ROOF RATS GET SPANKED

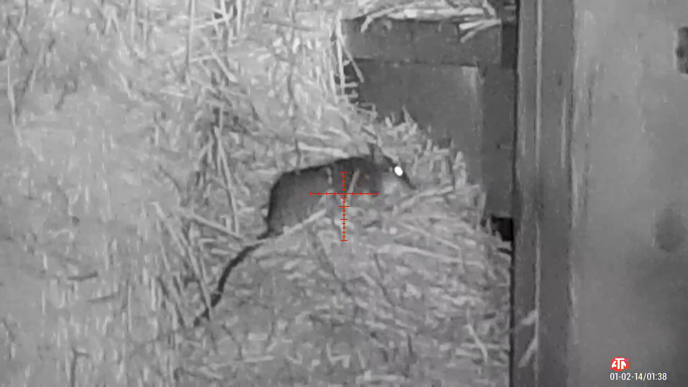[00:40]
One you just shot? Yeah, he looks dead.
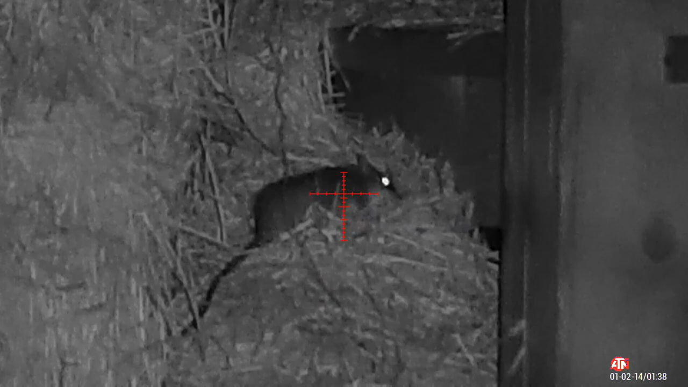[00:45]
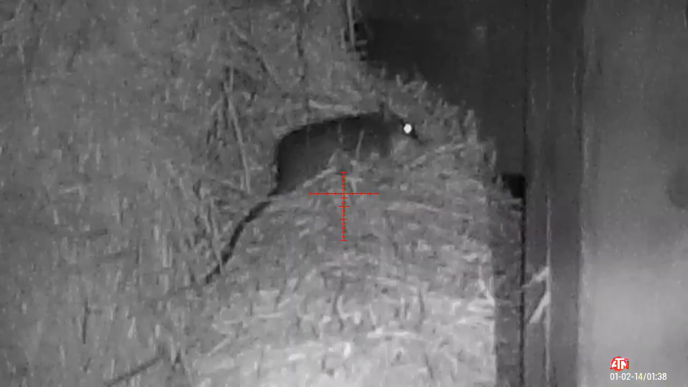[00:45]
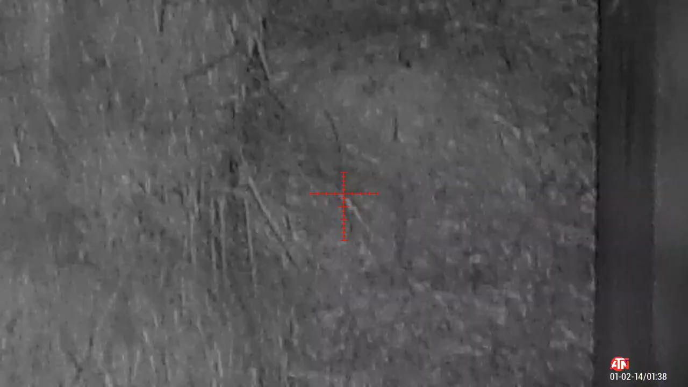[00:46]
One on the right laying down flat.
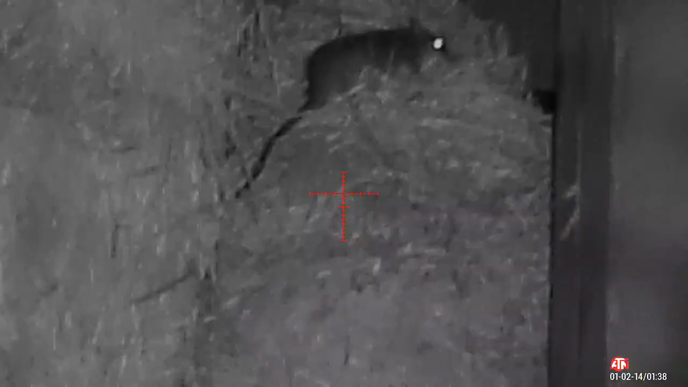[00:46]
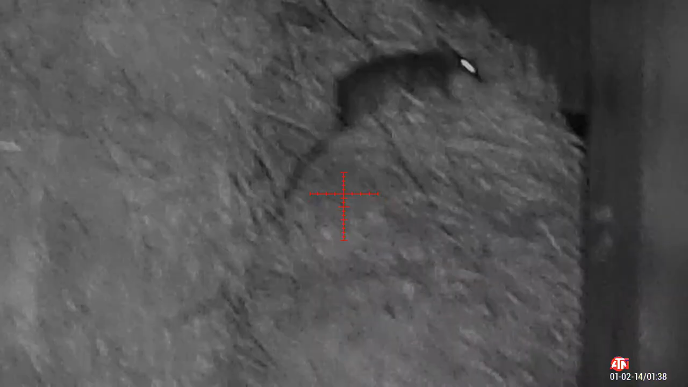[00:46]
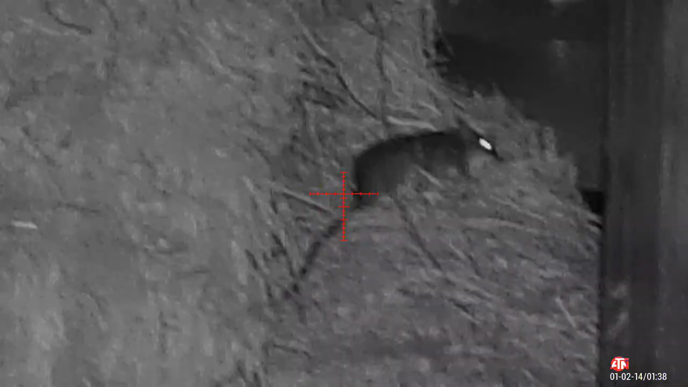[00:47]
Yep. Pancake? Yeah. Yeah, he's dead.
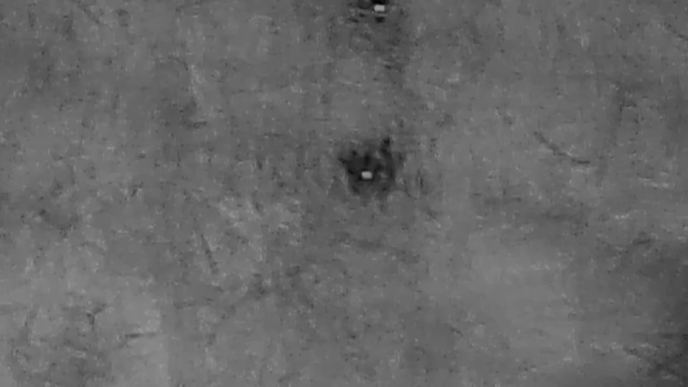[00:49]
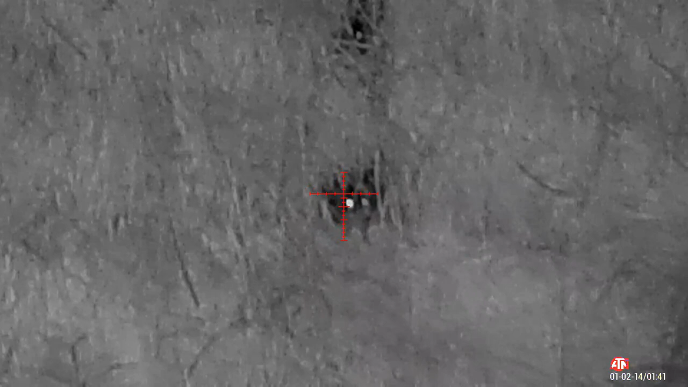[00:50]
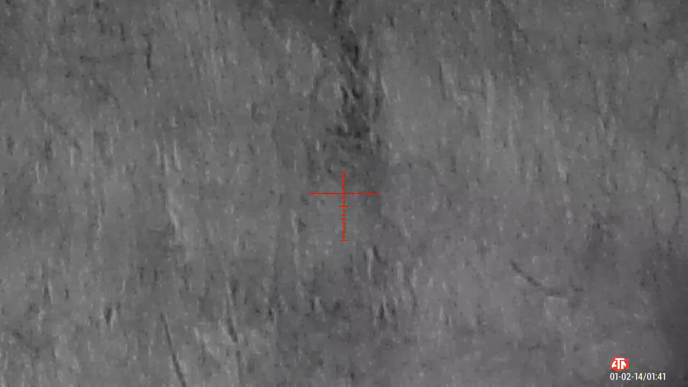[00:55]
Nice double. Ooh, there's another one back in there.
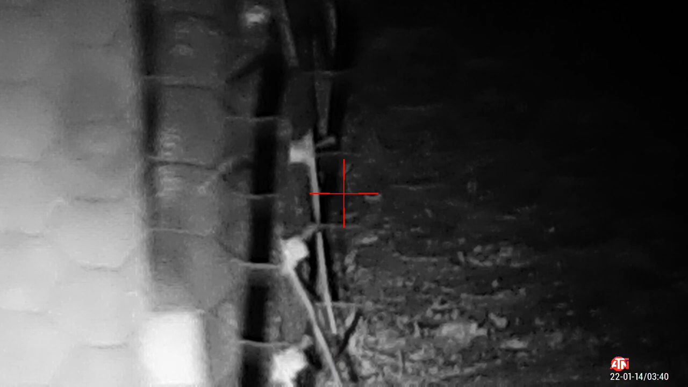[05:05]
Yep, that was a snot locker.